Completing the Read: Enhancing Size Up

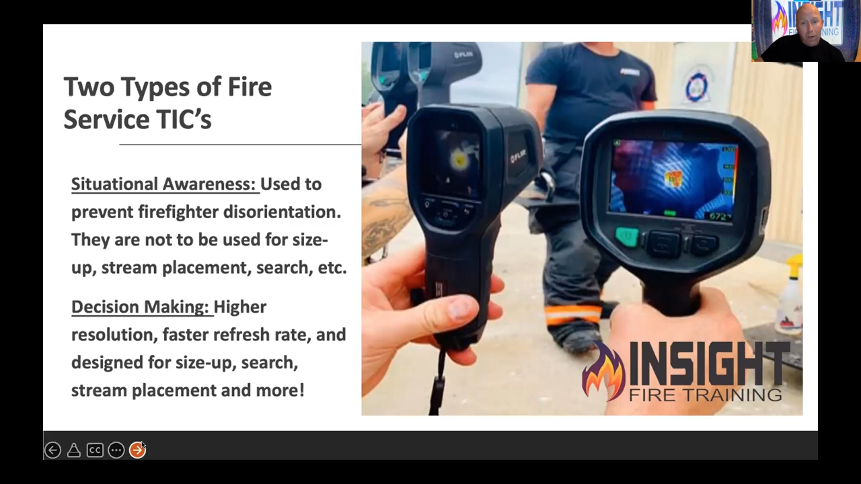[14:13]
You can be injured, disappointed, or worse because it's lower resolution and it's slow. Some of them are nine hertz refresh rate. I've never met a patient firefighter in a fire. So keep that in mind. So here's why you don't mix them up. There's a K55 on the left and a FLIR K2 on the right. One's about $6,000 on the left. One's about $1,400. The one on the left is 80,000 pixels, which is still considered grossly low resolution in industry, but that's four times the amount of resolution is the K2 on the right. Look what you don't see in the K2.
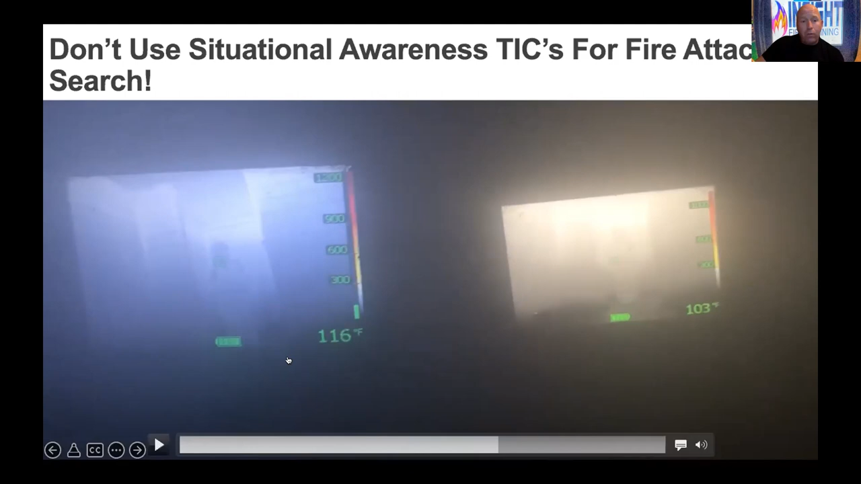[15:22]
So don't go buy some industrial camera, an automotive camera, or camera from the sporting goods store and try to use it in the fire because I've seen it. And a tick is not a tick. There's thousands of different models for different contexts. In my neighborhood, a tick is something to get stuck on your leg. A thermal imaging camera, however, varies depending on its context, who is it made for, and whose hands it's in.
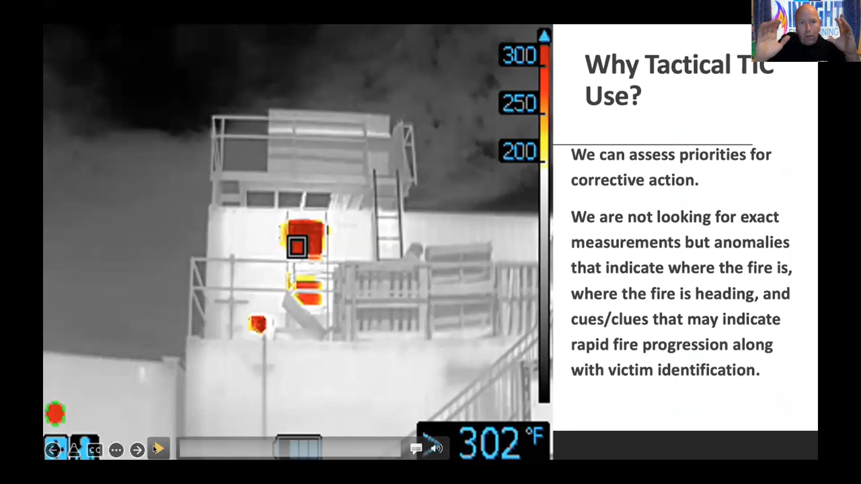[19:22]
This is a simple little video of showing a FLIR K55 switching between search and rescue mode and TI basic. If we had about eight hours, we'd talk about just color palettes and application modes. This particular application mode we use early or late. Single gain, high sensitivity only, and it shows color at 200. Watch the difference.
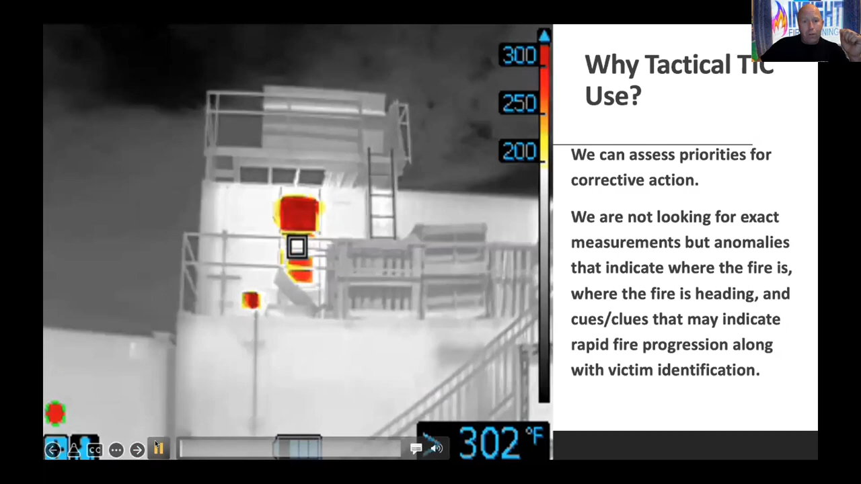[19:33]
On screen: spot 302°F
I see red on one side of the container, a yellow spot.
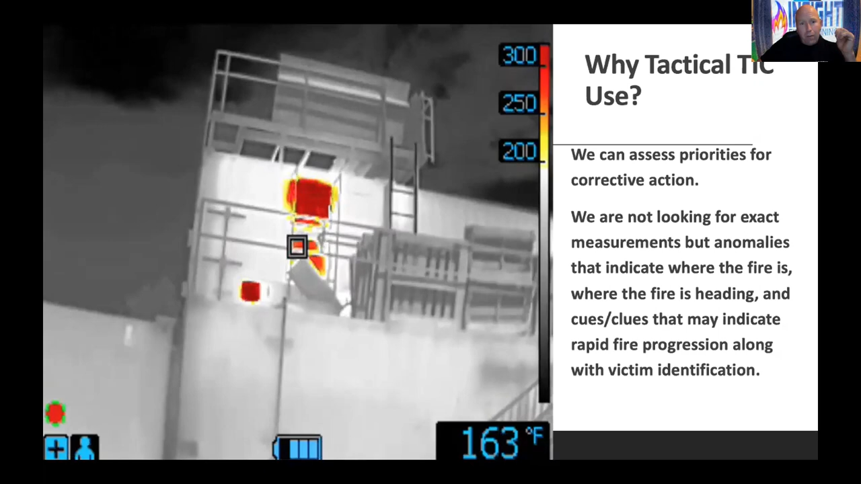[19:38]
On screen: spot 163°F
I switch it back to TI basic, which is the NFPA approved color palette, which this camera doesn't show color at 300 degrees.
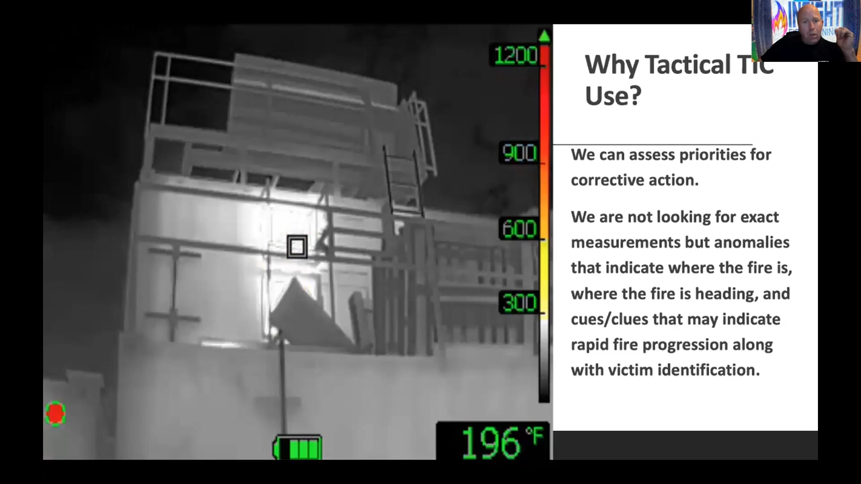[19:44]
On screen: spot 196°F
Tell me if that would be easy to miss because the movie's lied to you. There's more than 50 shades of gray. There's a thousand color palette, thousand shades of gray in the color palette industry, 255 shades of gray in the average camera. The average human being can see 30 shades of gray, which is a female. And the only man can only see 10. This is why I'm not allowed to pick out colors. And if you're both pulling a hose line, you can only see four shades of gray. So colorization does matter, especially under stress.
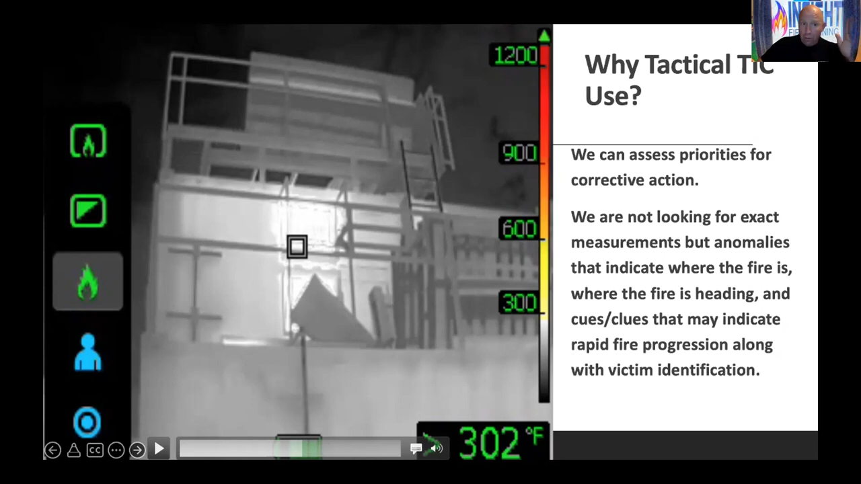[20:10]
On screen: spot 302°F
When you pull up to a stoplight, it's not three shades of red, it's red, yellow, green to get your attention. When we talk about key attributes of the tick, these are the things we spend a lot of time breaking down. How your camera sees the observable world in front of it, the field of view like your eyes do, application modes versus temperature modes, color palettes and resolution, a fancy word that no one can pronounce, even me, emissivity, and then distance to spot ratio. All this determines how the camera is going to see and interpret
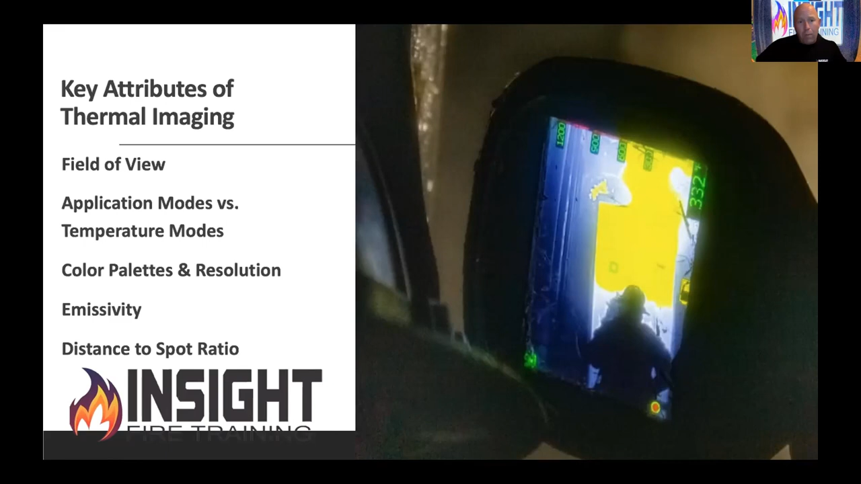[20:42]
that along with the fancy programming they use along with software. If you don't understand these, we can't go any further. And I will gladly share with you a 30-minute free webinar that defines that.
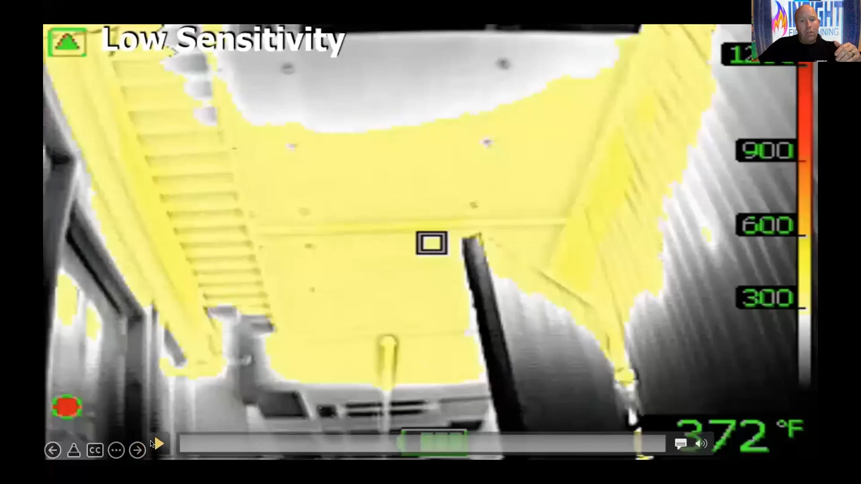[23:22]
On screen: spot 372°F
Here's an example of looking at the ceiling with Mike's camera and one of my cameras I use. It's in low sensitivity because of the triangle. When I come to the floor where I don't have the heat within the field of view, it switches to high sensitivity.
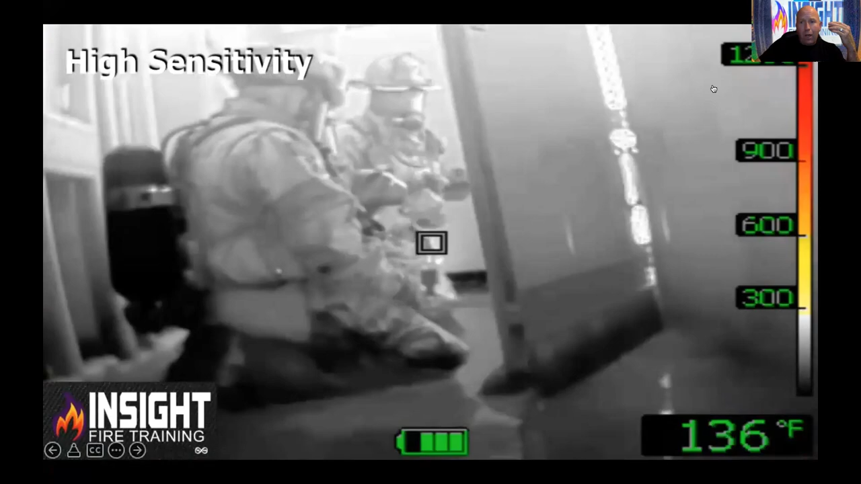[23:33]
On screen: spot 136°F
The triangle goes away, so does the color. When I come back up to the ceiling, it freezes, camera engages, triangle shows up, color's there.